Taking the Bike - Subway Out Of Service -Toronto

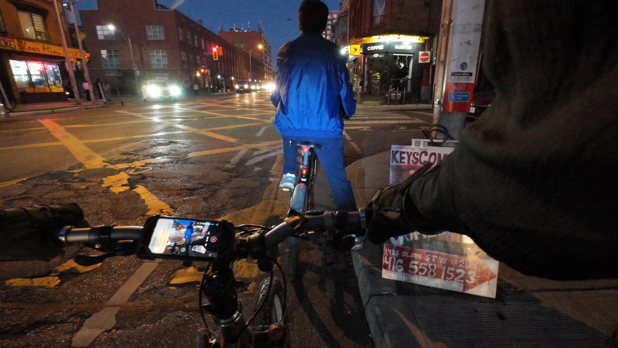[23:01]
looks like that was our third hill and there's gonna be a fourth one coming up. Whoa. What is this place? Symington. Boom, boom, boom, boom, boom, boom, boom. All right. Oof. Okay. He's going. If he's going, I'm going. If he's going. I'm going. All right.
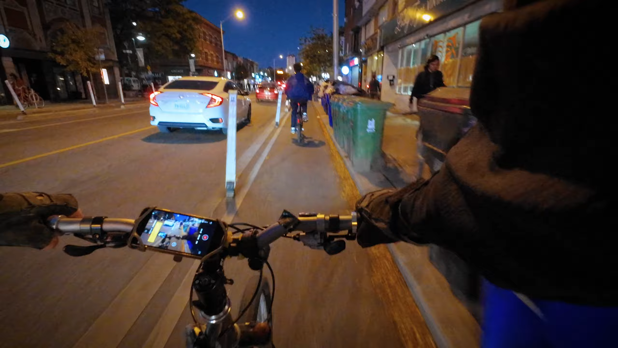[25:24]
I'm not really hammering it, but the traffic is so backed up that the few extra buses, I think, screwed up the traffic even more. And I really don't like this guy in front of me. I can't see where it's going. And I just got to follow his track, and hopefully he doesn't, you know.
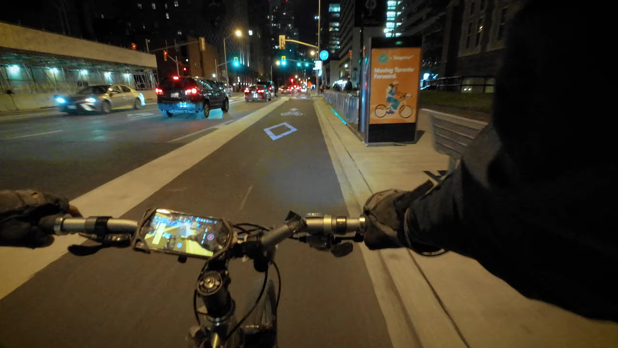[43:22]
By the time I go inside the subway and I realize it's delayed again, I definitely will be late. I think if I just ride there, it'd be faster. And I think, whoa, they have this construction thing right in the middle of the road. Oh, I wonder why. Oh, there is construction. Okay, it's closed. Okay, like, all right, there you go. We got the, we're riding on a white line.
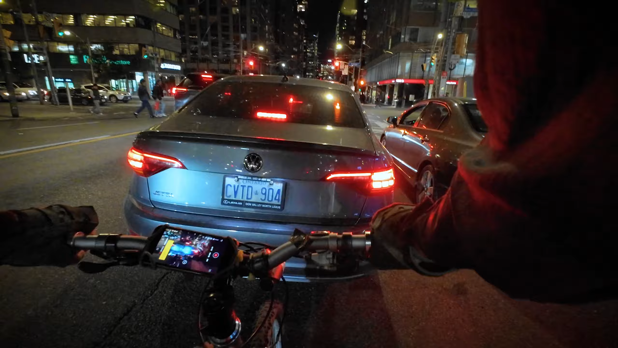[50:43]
Oh, geez, slow down, man. Did you see this BMW over here? Man, you know, you put the sensor, so, you know, we get beep, beep, beep, beep. Beep, beep, beep. Wait a minute, this is not even a BMW. It's a Volkswagen. It's a Volkswagen. It's a Volkswagen. There you go. Give it a honk. Give it a honk, you can do it.